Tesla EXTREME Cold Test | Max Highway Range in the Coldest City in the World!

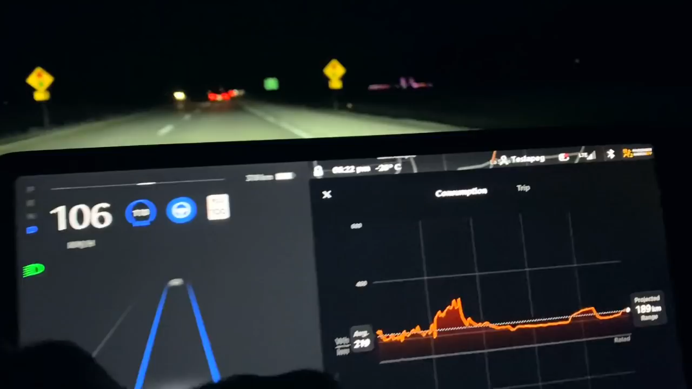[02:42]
The outside temperature is around minus 28. So this is fairly close. So we are going to that minus 30 degree mark.
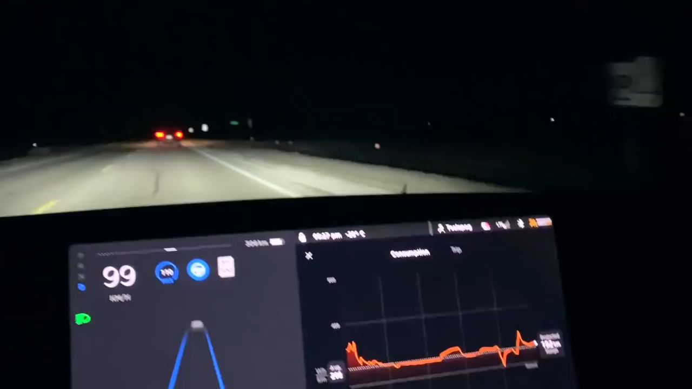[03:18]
The further up we're going right now, we're traveling north and the further up we're going, it's getting colder and colder.
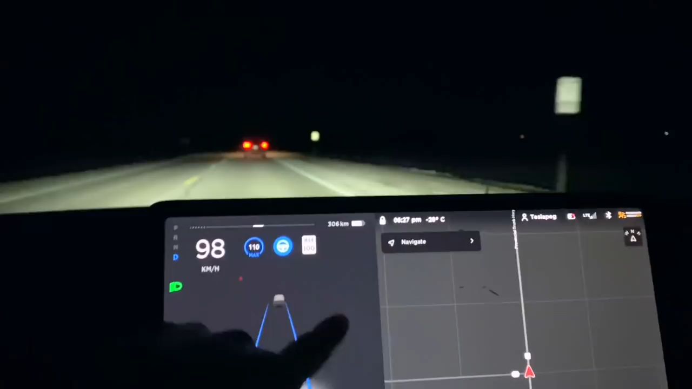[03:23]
I've changed the energy to percentage now.
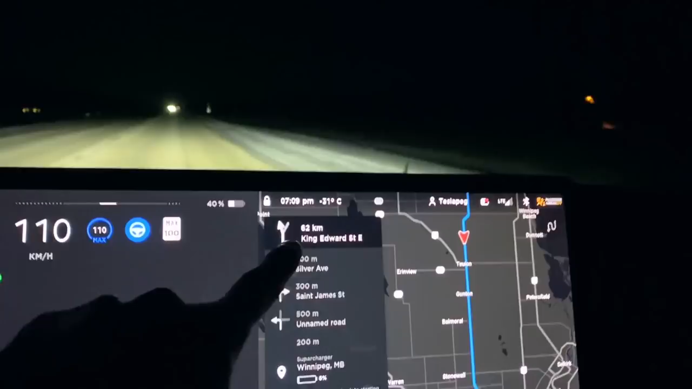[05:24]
So outside temperature is probably minus 32 or minus 33 degrees celsius. Initially it said that we'll have around 11% of battery life when we get to the supercharger but right now it says 6% so I'm trying not to panic.